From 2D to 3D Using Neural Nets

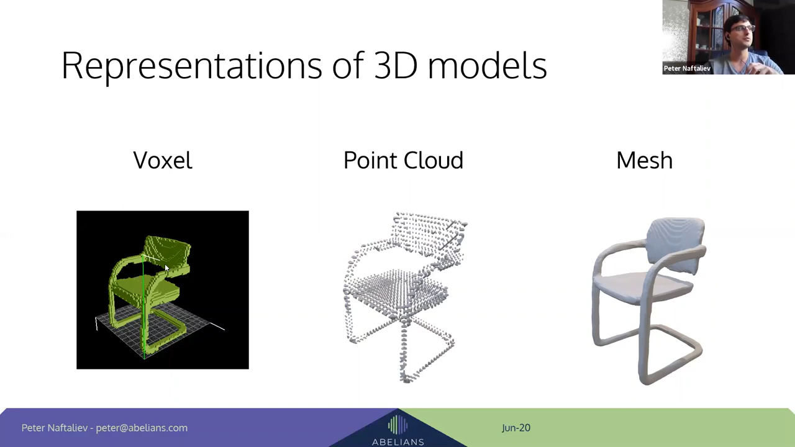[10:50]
i have more people joining in somehow even though i locked this through let me just double check i didn't lock it um so uh we have we have to have a way to move from one form of representation to the another so um of course moving from a voxel to point cloud is kind of straightforward um the other way point cloud to voxel we'll cover in the lecture um but two more interesting parts is how to move from a mesh to voxel it's also
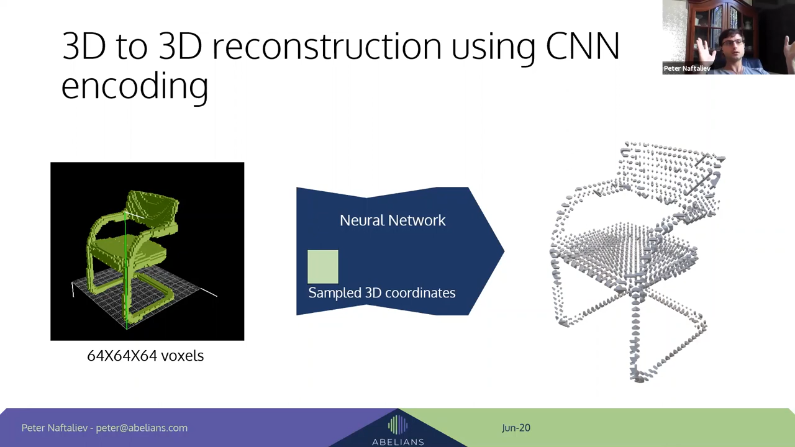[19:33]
and then extracts its back extracts it back into a point file and how does it happen
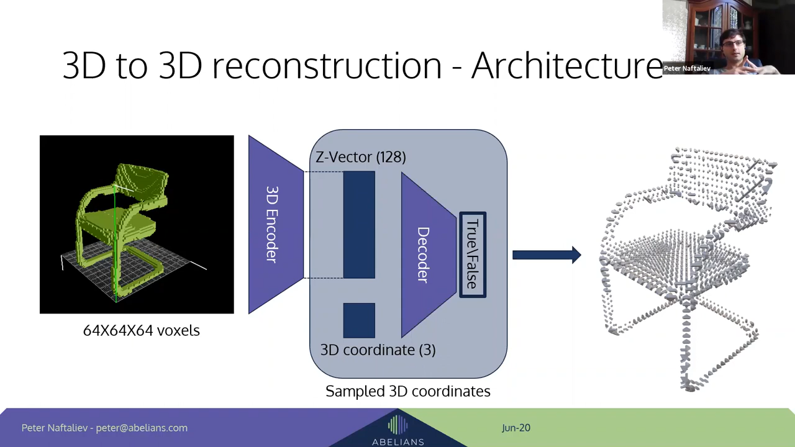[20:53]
that 3d coordinate inside of the object or outside of the object and if we sample enough 3d coordinates in space then we can reconstruct that um um that uh point that we see on the right of course if both the decoder and the encoder are working well and and the input is good and everything is good and before we continue i want to talk about this z vector for a second what is it and why is it important so